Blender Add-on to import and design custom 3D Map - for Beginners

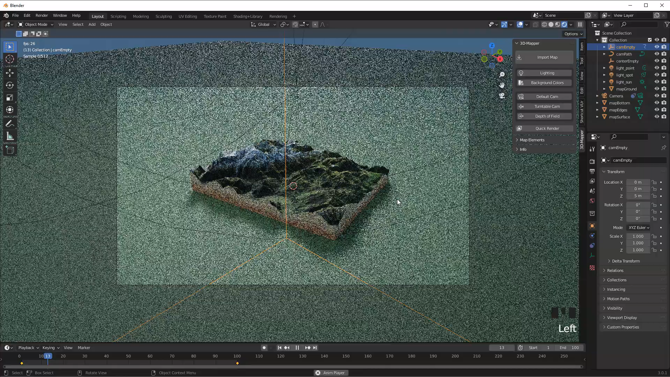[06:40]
The timeline can also be used to align the camera position
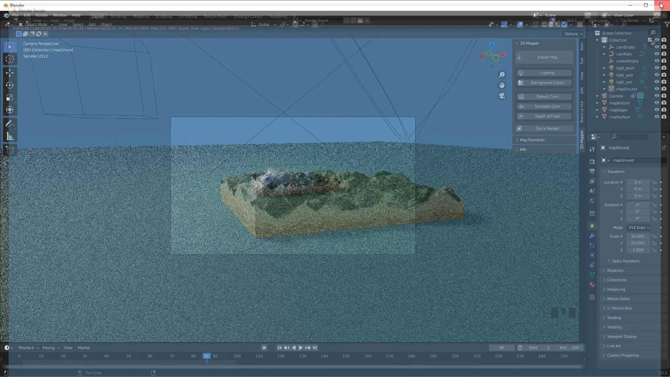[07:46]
Render with transparent background and without ground plane
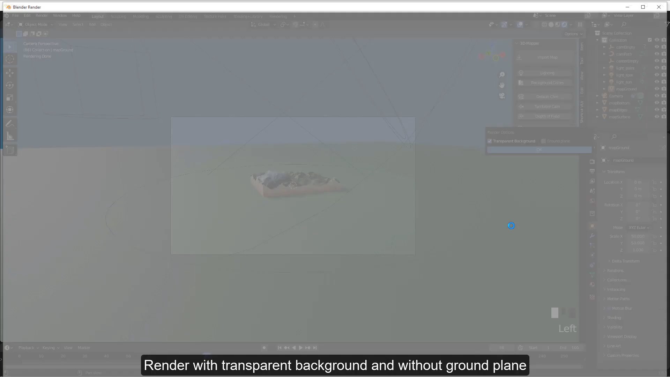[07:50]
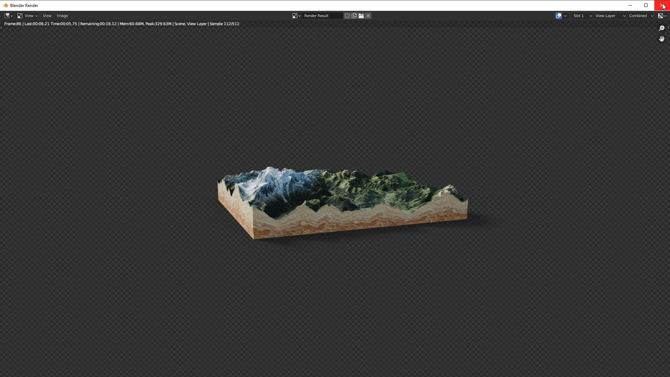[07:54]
Render with transparent background and with ground plane